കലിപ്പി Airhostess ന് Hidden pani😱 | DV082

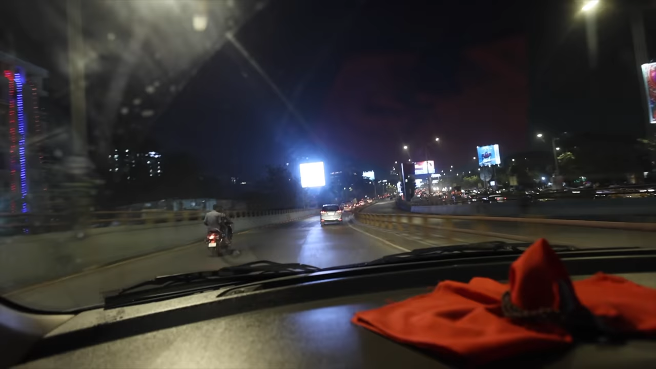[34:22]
എനിക്ക് മുംബൈയിൽ ഏറ്റവും കൂടുതൽ ഇഷ്ടപ്പെട്ട സാധനങ്ങളിലൊന്ന് ഈ LED സൈൻ ബോർഡുകളാണ്. അത് ഭയങ്കര രസം കേട്ടാ.